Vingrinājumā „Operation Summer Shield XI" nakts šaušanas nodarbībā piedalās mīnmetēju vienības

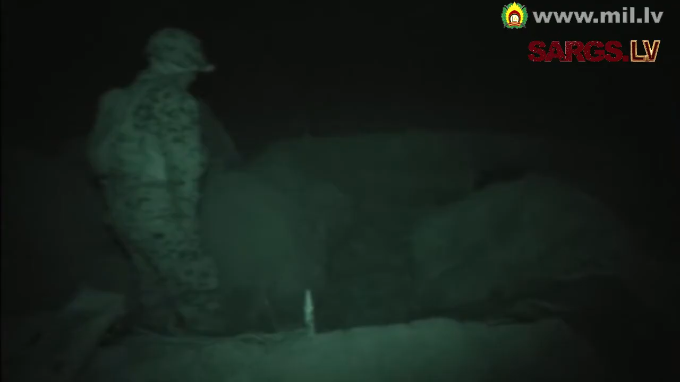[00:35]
Šobrīd esam naktas šaušanas nodarbībās. Tajās piedalās Nacionālo bruņoto spēku kaujas atbalsta bataljonu Zemessardes un ASV
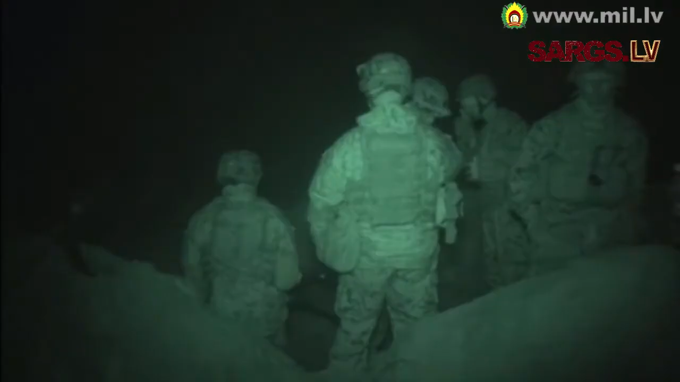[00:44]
jūras kājnieku mīnmetēju vienības. GUN 3 HALF LOAD GUN 1 FIRE GUN 3 FIRE Amerikāņu tradicionāli kā smago kaujas atbalsta ierotas lieto 81 mm mīnmetēju.
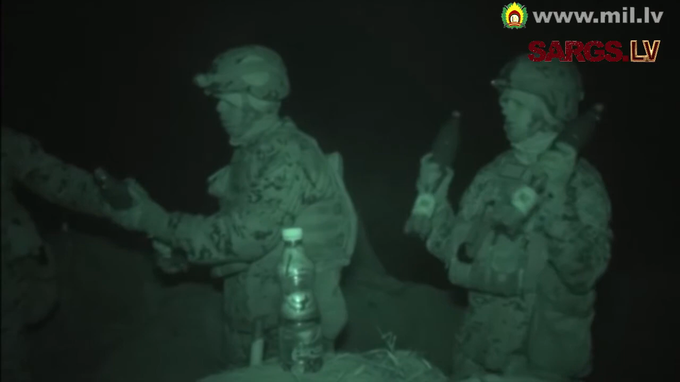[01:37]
parasti lieto 120 mm mīnmetējuši. Tādi ir arī mūsu zemssardzēji.